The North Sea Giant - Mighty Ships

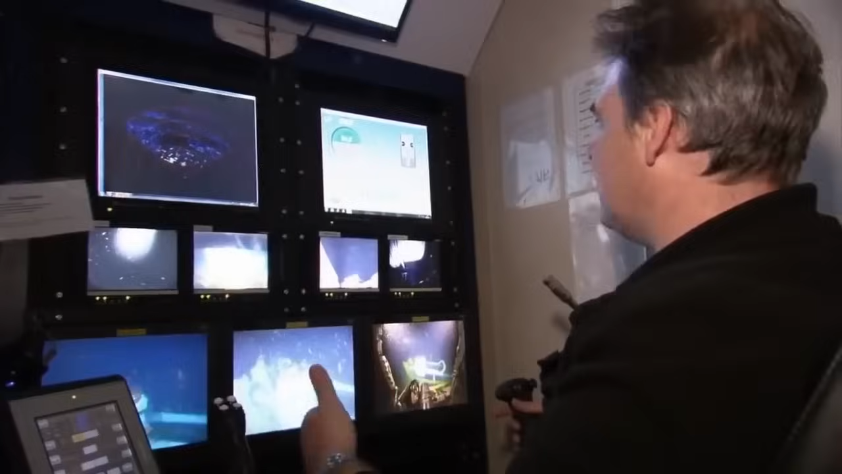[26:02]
A large fish would actually affect our auto depth, which would cause us to lift up quickly.